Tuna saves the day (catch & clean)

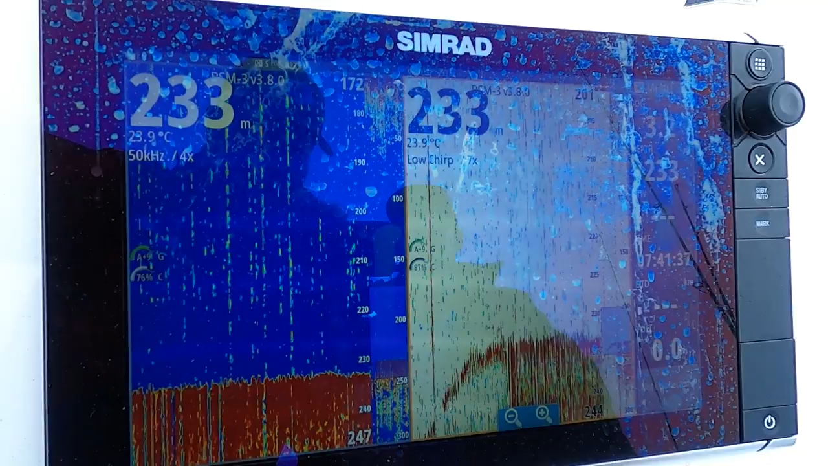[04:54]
On screen: depth 233 m
We're using our C map reveal charts to, to pick likely looking areas. Then we're just slowly cruising around and looking at the bottom.
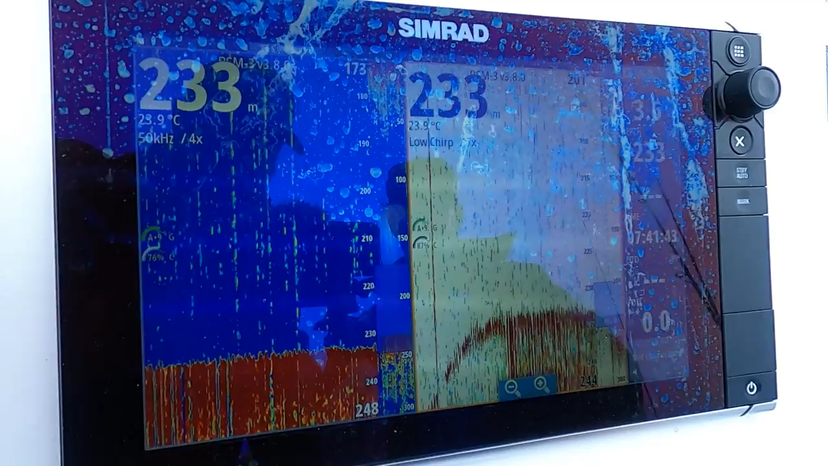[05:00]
On screen: depth 233 m, water 23.9°C
Now you see we're in 230 meters here, but the important part of this is what, uh, Shauno's got on the back of his boat.
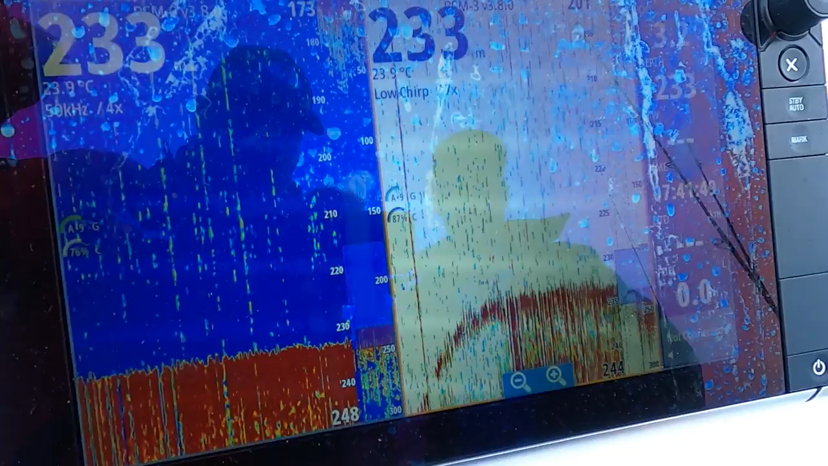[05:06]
On screen: depth 233 m, water 23.9°C
He's got a one kilowatt transducer. So we're running a 50 kilohertz and low chirp.
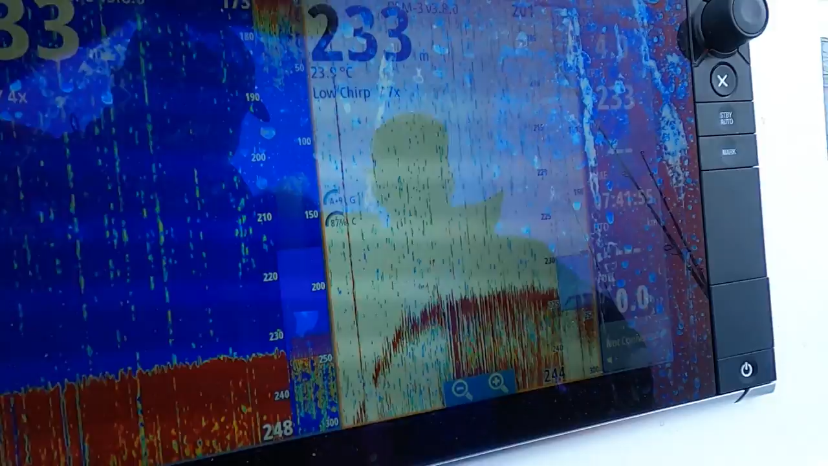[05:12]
On screen: depth 233 m, water 23.9°C
Now that is ideal for deep water. That is your deep water transducer frequency. It's got a lot more punch.
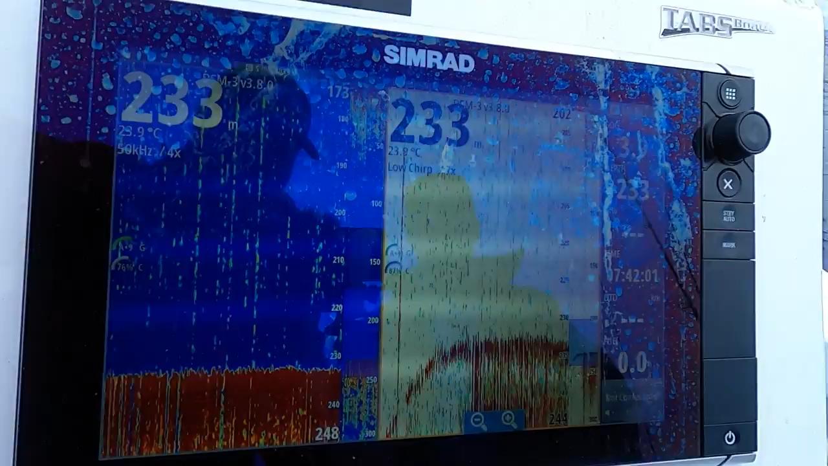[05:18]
On screen: depth 233 m
It's got a narrow cone, gets down deep and it allows you to find fish. So currently you can see we're not marking anything here.
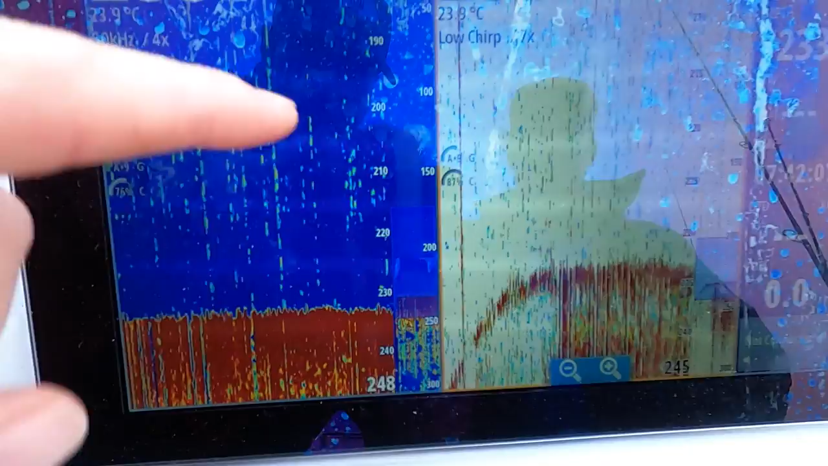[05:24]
This is just disturbance from, from cruising around. Could be a little bit of electrical interference as well.
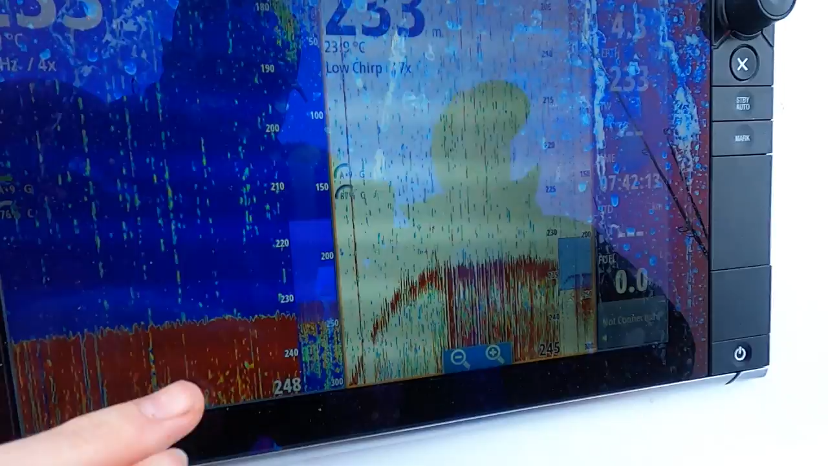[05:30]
What we're looking for is a bit of show on the bottom. So you'll see the red return. That's the bottom there.
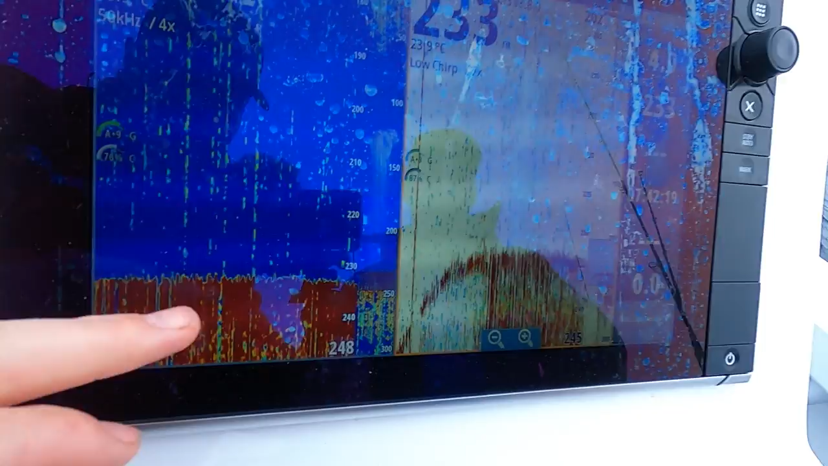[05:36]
We're looking for a bit of yellow, a bit of patches of red. You'll be able to see it quite clearly. So once we find it, I'll show you.
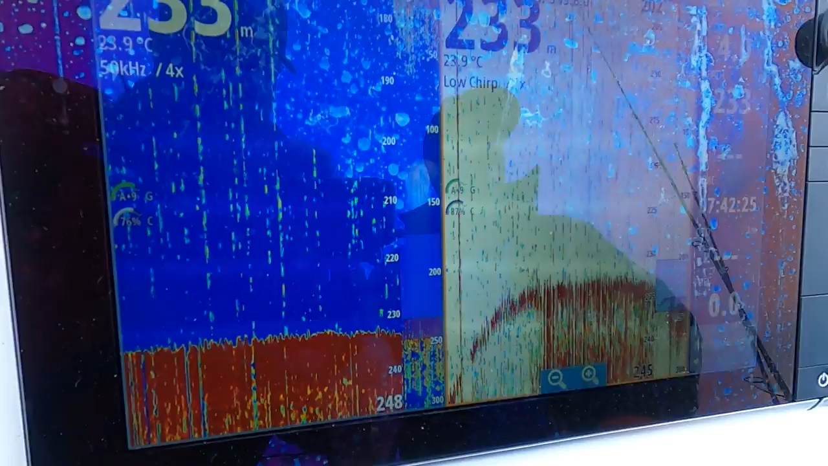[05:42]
On screen: depth 233 m, water 23.9°C
Um, but what we're looking for is just either big patches of bait or just fish sitting hard on the bottom.
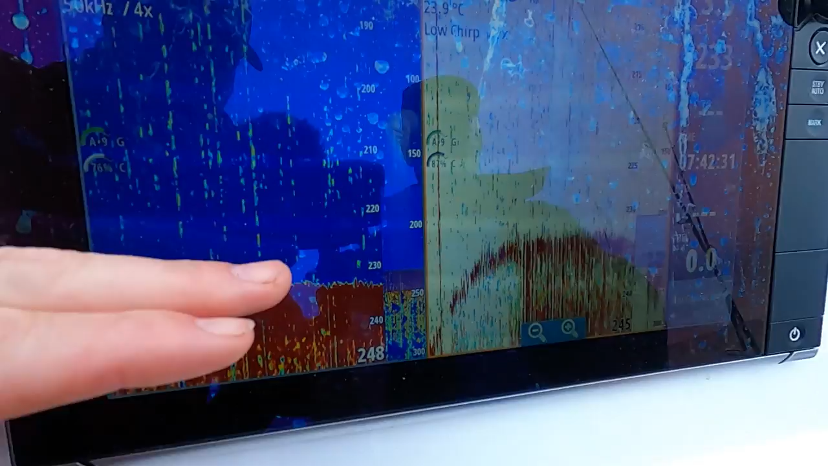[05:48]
On screen: water 23.9°C
And you'll be able to see them, uh, by the, by the return that we show you when we find them. Hopefully.
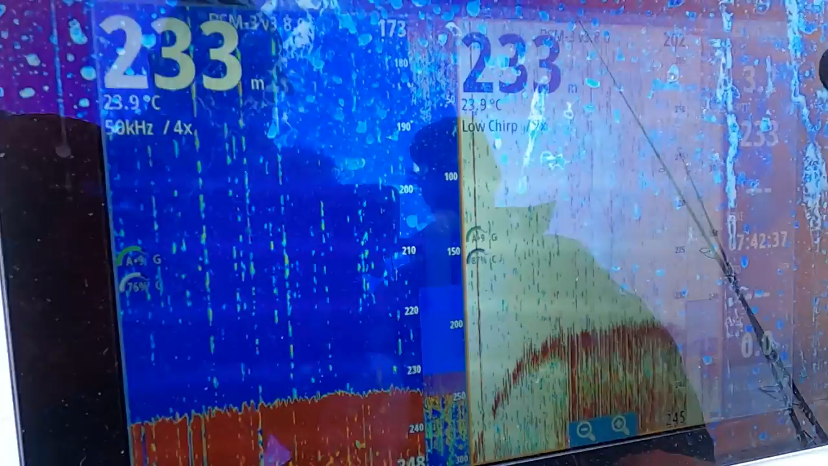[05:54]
On screen: depth 233 m, water 23.9°C
Yeah, hopefully. All we want, it'll just be, uh, an on land sounder tutorial. We'll put it in demo mode.